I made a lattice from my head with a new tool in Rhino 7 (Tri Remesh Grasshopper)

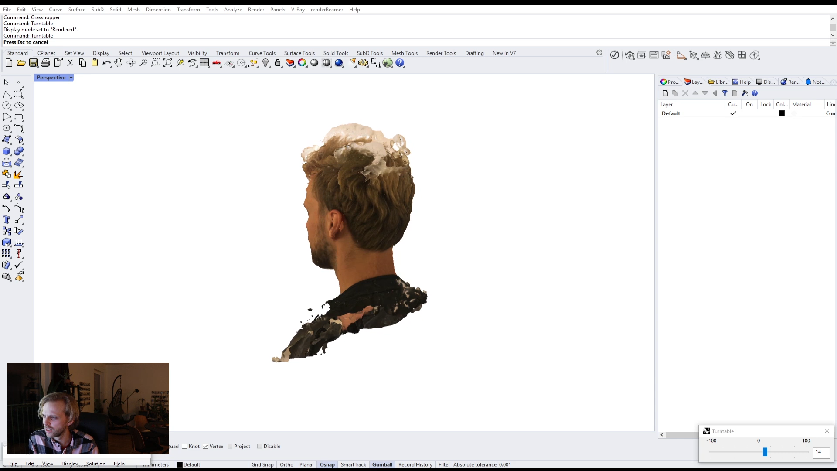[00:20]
looking through my old stuff that I have and found this photogrammetry portrait
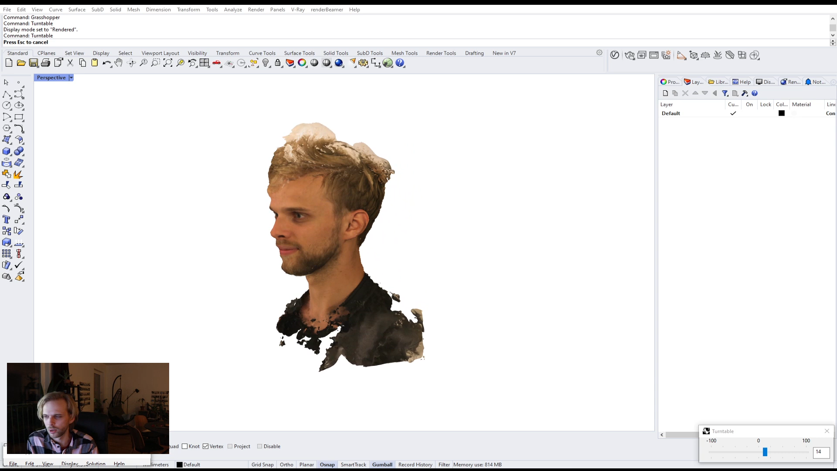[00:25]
of me from 2018 or something like that. I believe it was in Norway and for the longest time I had no idea what to do with it, right? I just have it, that's cool I guess.
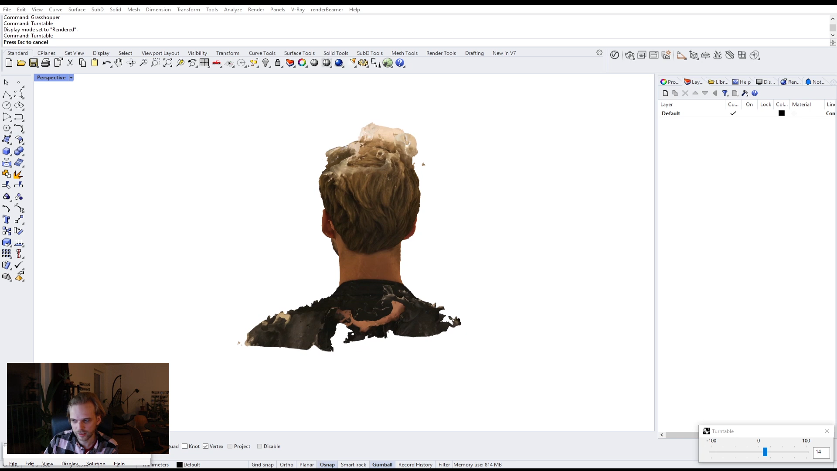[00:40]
And now I think I figured out what I can do with this.
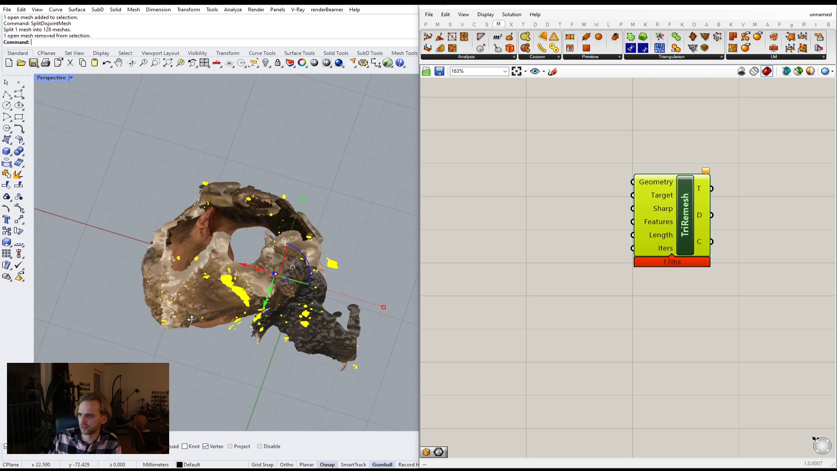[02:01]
So it's a pretty, pretty big mesh. It seems to be doing quite well, quite well in terms of splitting.
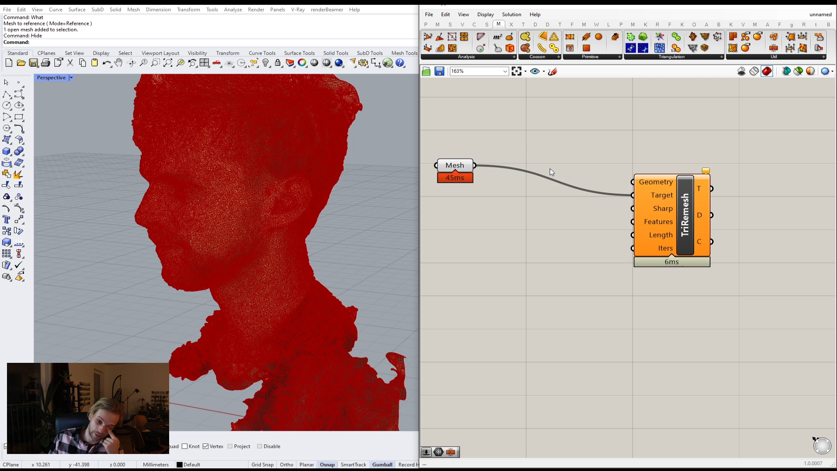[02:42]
the overall shape, like too, too much of the, of the detail. I don't want to lose that. So I have my mesh here. I will create a bounding box around it. Or maybe we can do WBV for vertices.
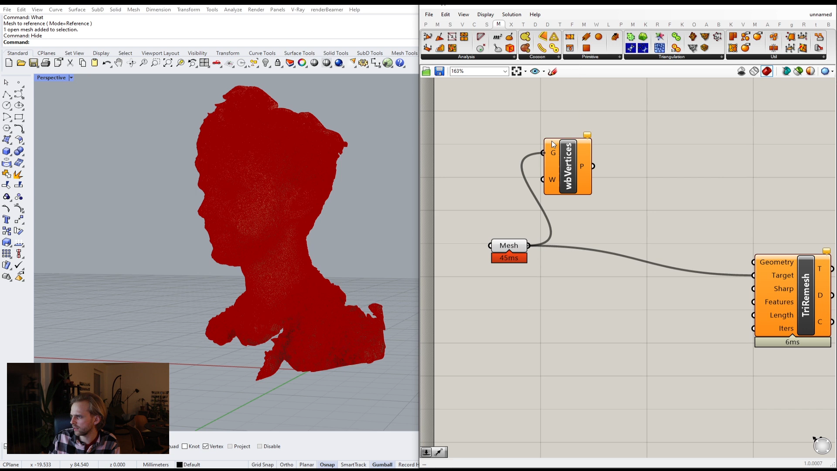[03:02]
So we get a bunch of points and I can, can I do convex hull?